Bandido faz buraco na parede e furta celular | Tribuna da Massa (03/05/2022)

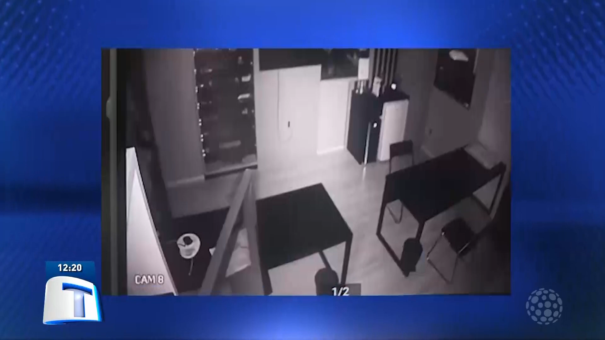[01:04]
Note que o espertinho procura algo embaixo das mesas, em gavetas, em tudo o que pode.
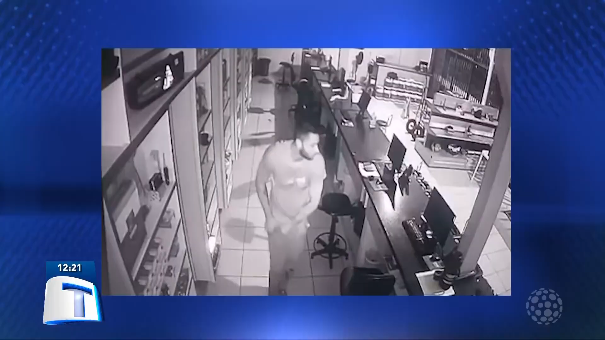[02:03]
Vamos colocar aí. Você conhece esse homem? Pelo jeito que ele anda, pela foto, pela barba. Já viu esse homem por aí? Sabe quem ele é?
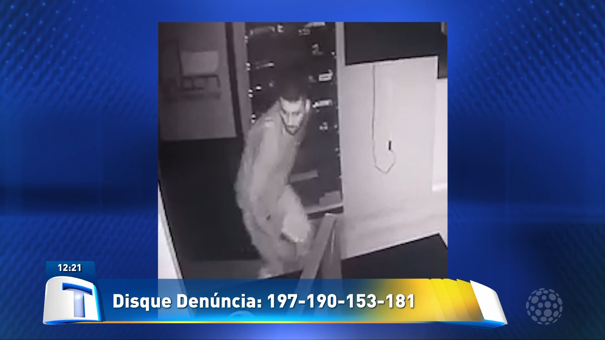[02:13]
Entre em contato com a polícia agora. Agora, nós estamos aqui para mostrar e ajudar a polícia a capturar aí os ladrões dessa cidade e de toda a região. É aquela história, né? Fez M, aparece na tela do TM. Apareceu na tela do TM, é pego pela PM. E aí nós vamos divulgando. Se você tem informações, entre em contato agora. Se a PM não pegar, os patas de onça estão na rua para executar.